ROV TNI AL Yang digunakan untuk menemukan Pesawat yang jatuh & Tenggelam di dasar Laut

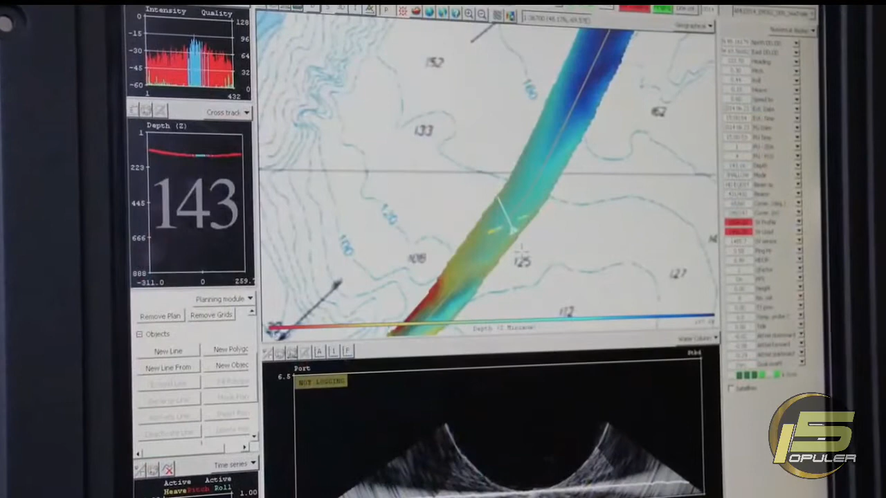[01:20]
pasti akan ada perubahan di dasarnya Jadi kita tahu seperti ada benda di bawah sana
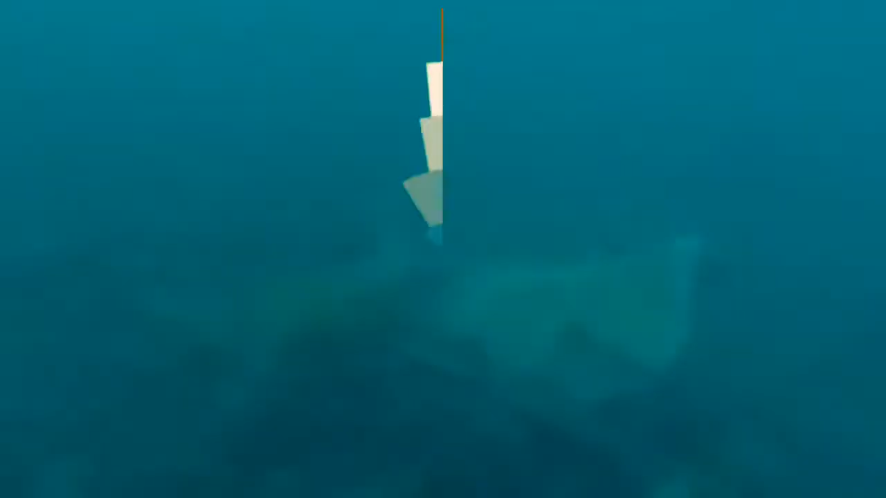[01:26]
Alat ini dapat membantu deteksi suara,
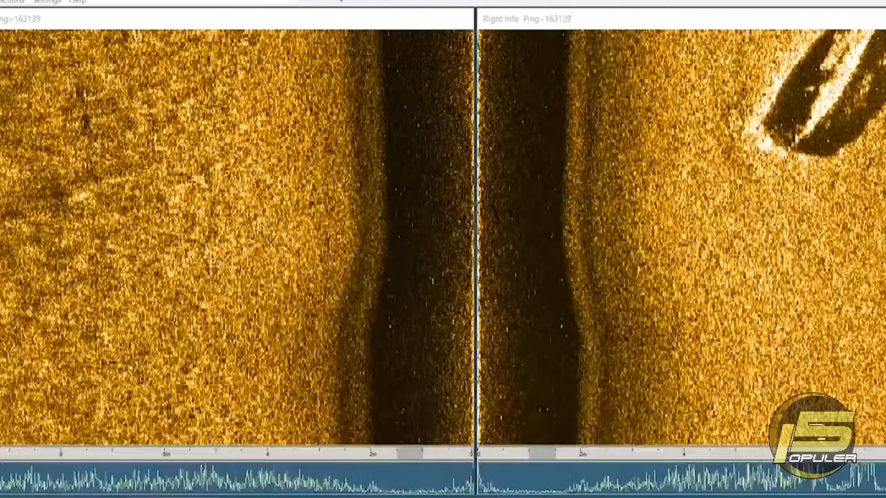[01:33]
terutama deteksi besaran kecilnya vertikal penyusun permukaan dasar laut